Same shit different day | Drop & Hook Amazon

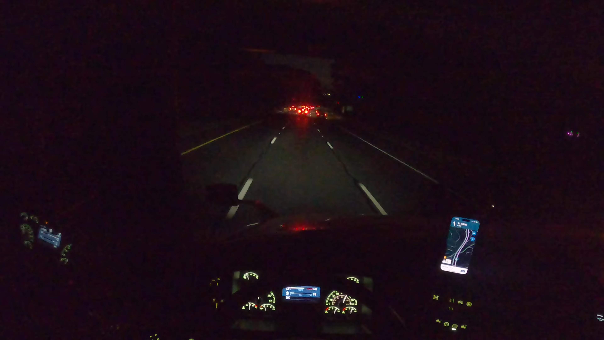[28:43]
all right so we're on our way to PA you guys can tell it's getting dark sorry if I haven't picked up the camera as much today it's just not much going on for the most part it's just pretty simple easy no third parties just dropping the hook you know you know the usual but I already checked where I'm going tomorrow if nothing changes we're supposed to go to Maryland and Delaware I believe
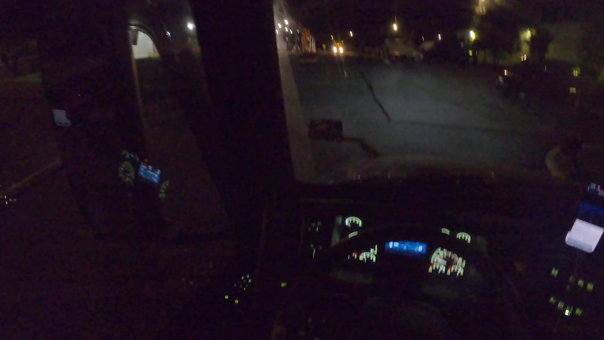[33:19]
all trucks so yeah this is not the ones where where you check in through like the the guard shack you have to have to get down and go inside so that's what we're about to do right now damn this is a really small location
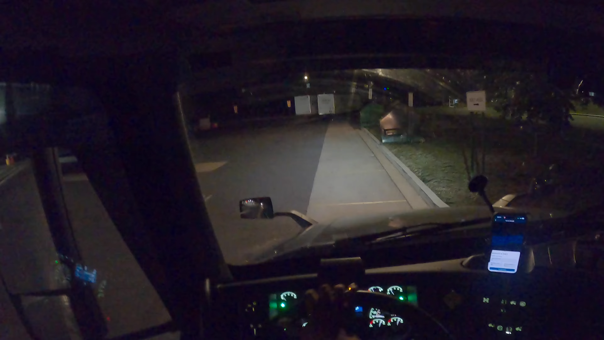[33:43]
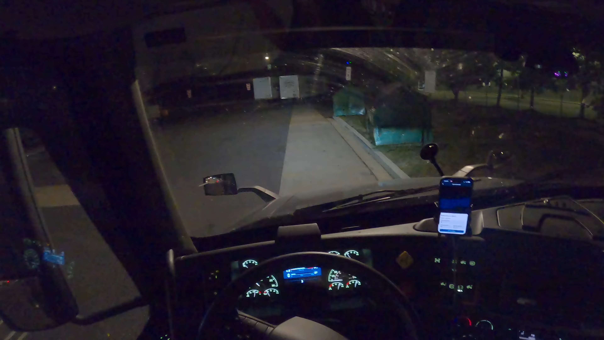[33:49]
yeah this is a small small small location oh we're already here so all right so we gotta drop it off at 401